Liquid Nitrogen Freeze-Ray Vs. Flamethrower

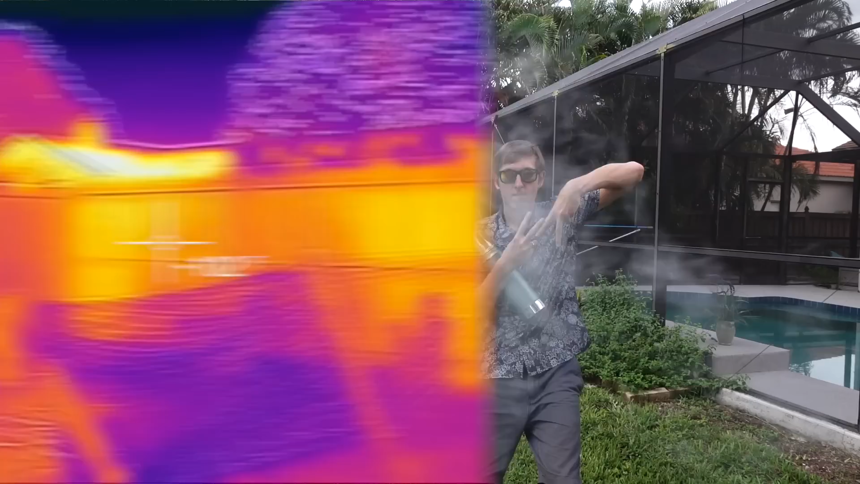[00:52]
so we know it's cold enough to make it cloud but is it cold enough to
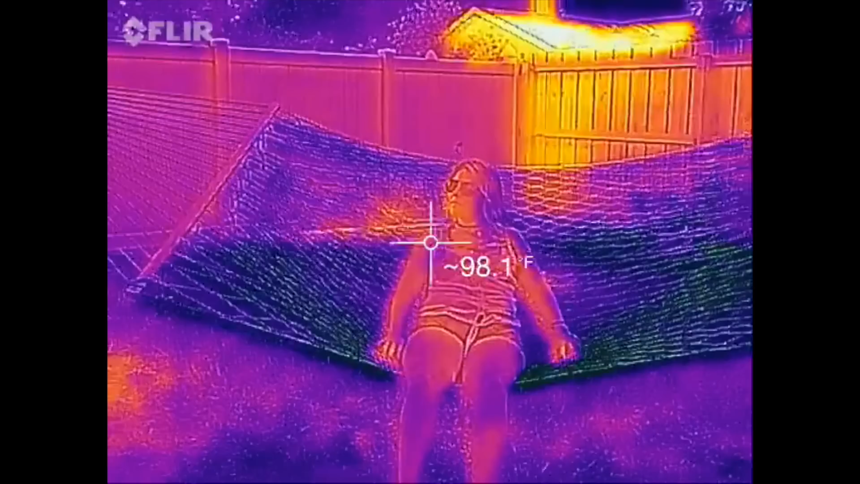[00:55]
On screen: spot 98.1°F
cool down on a person for this test I needed to volunteer a test subject
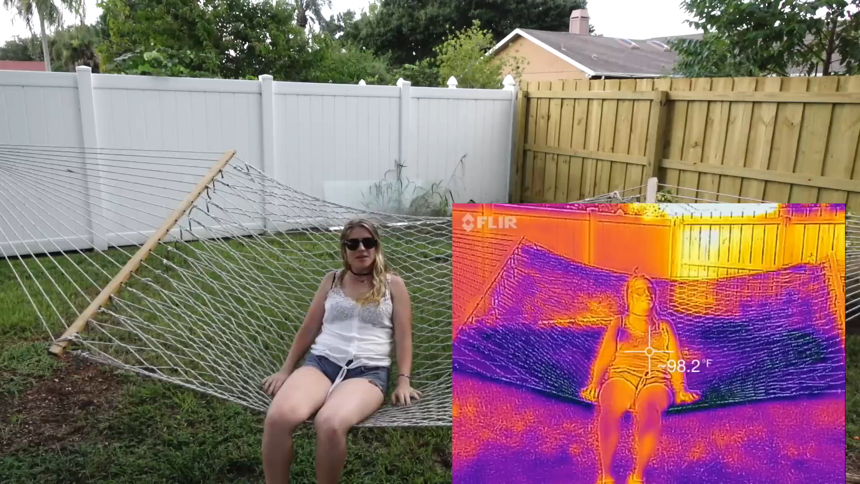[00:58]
On screen: spot 98.2°F
but what's my motivation it's really hot but it's cloudy outside yeah it is